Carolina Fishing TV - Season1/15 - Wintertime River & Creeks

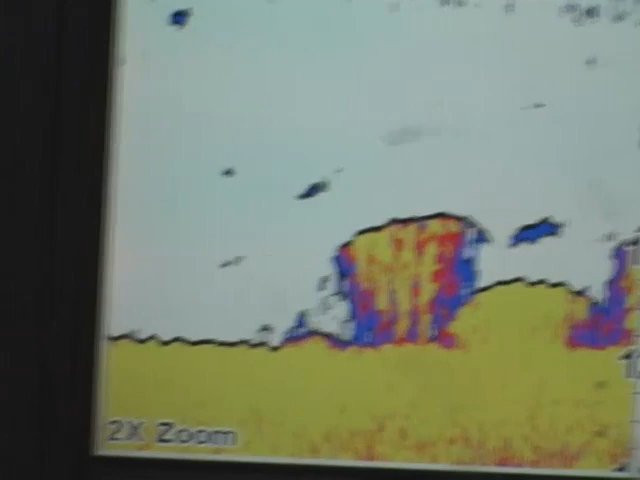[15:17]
I'm marking some good marks on the depth finder right now. Good slashes.